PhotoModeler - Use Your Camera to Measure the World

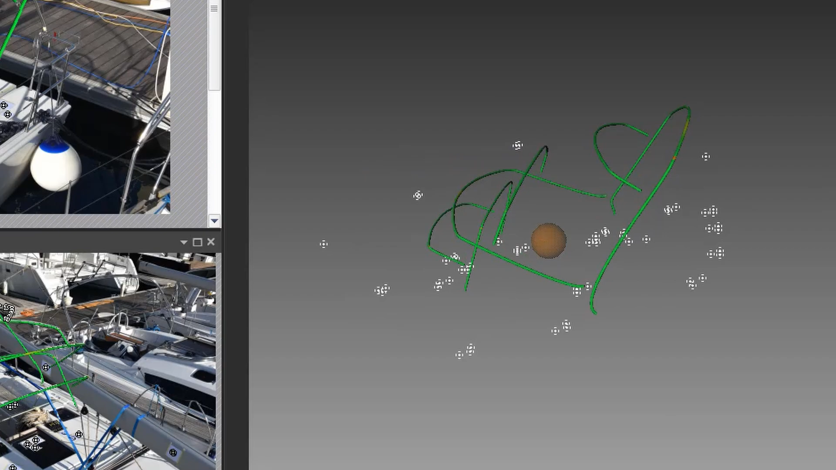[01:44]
This allows for capture of tubes and frames, the deck surface as well as tracks.
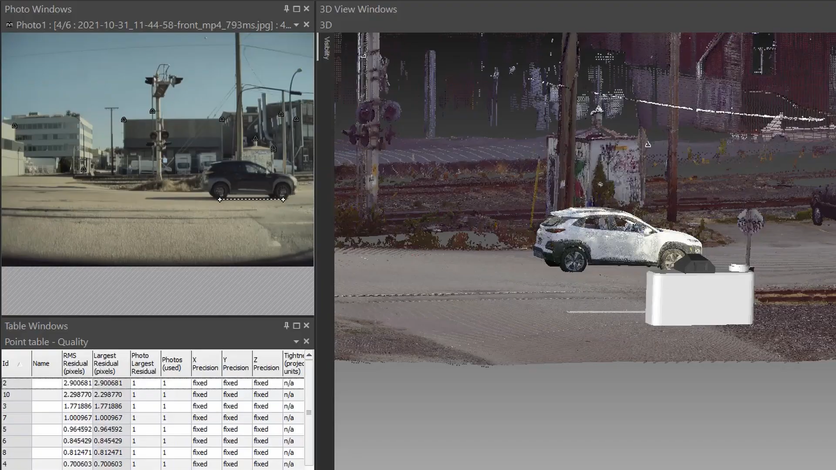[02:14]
Photomotor is used to measure position and speed of vehicles in
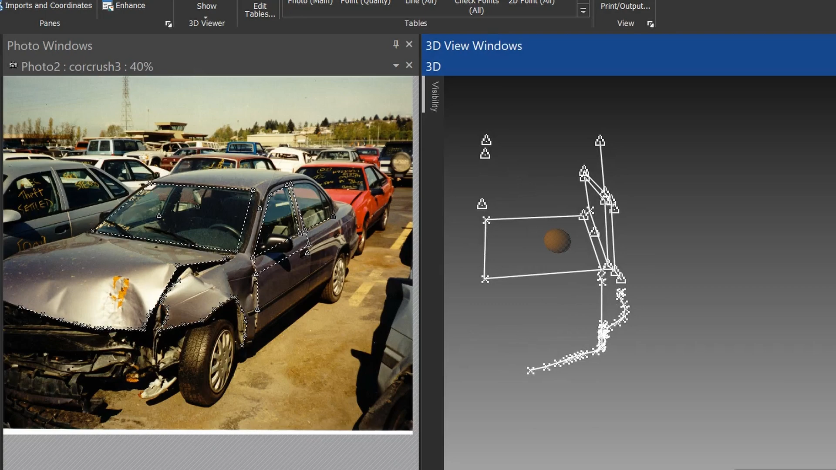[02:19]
security and dash cam video and vehicle crush in scene photos.